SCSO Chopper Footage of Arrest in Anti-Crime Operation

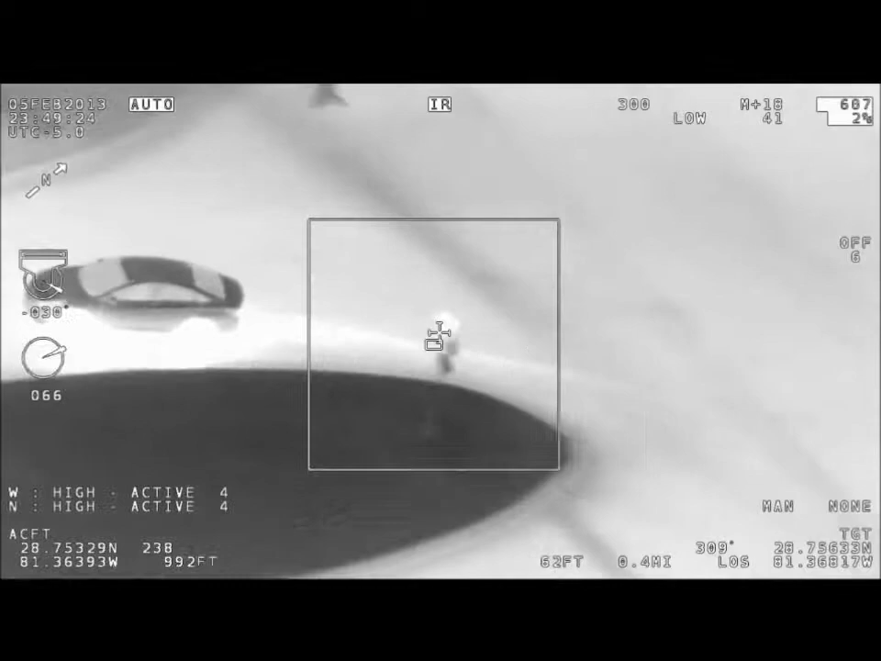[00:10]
Okay, next to the clubhouse there, making, okay, it's parking at the clubhouse right now, parking at the clubhouse.
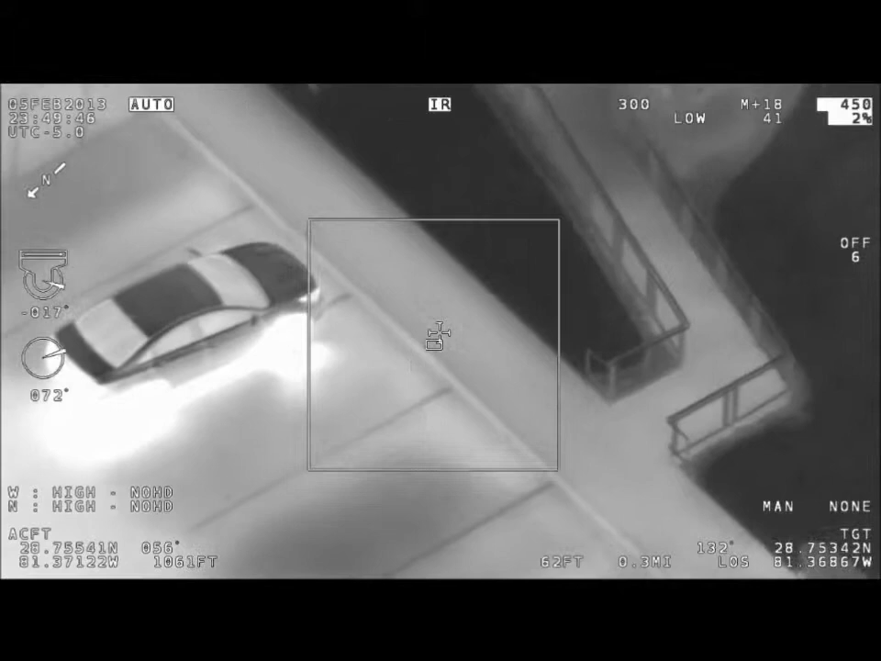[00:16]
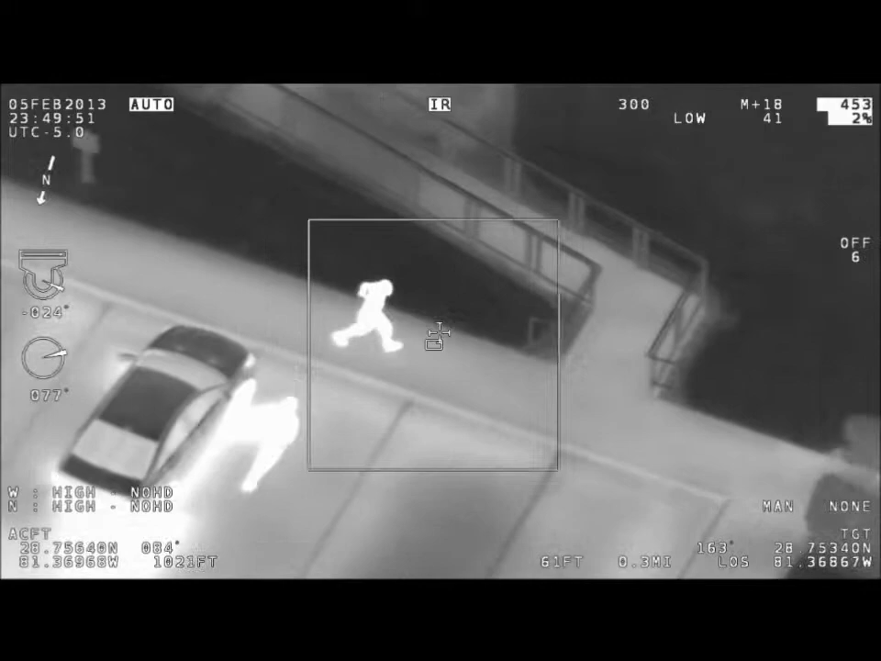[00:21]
I got two occupants. They're running southbound through the complex.
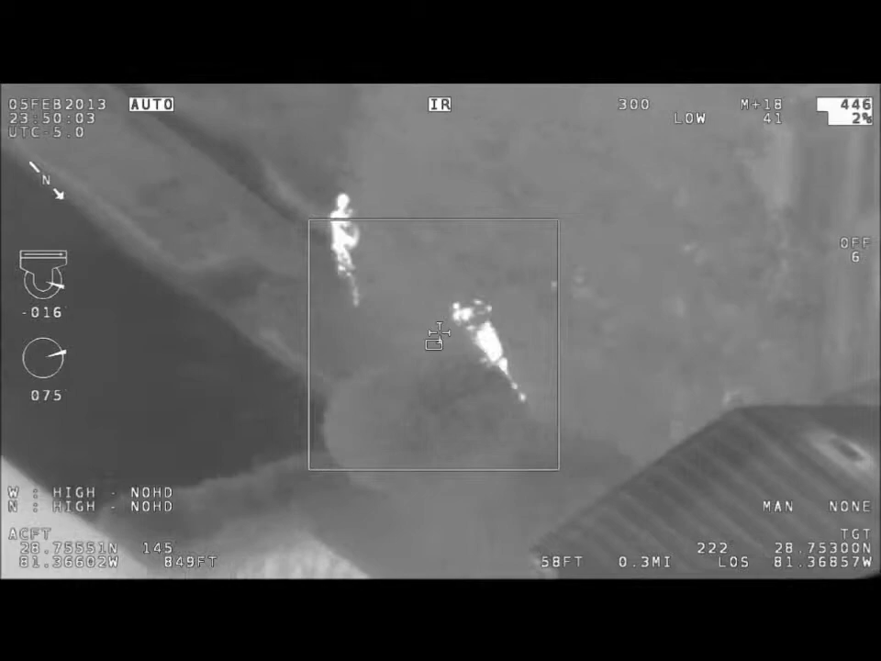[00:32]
South International. Hey, clear the channel. Margo, you 10-4? Yeah, James Dowell there.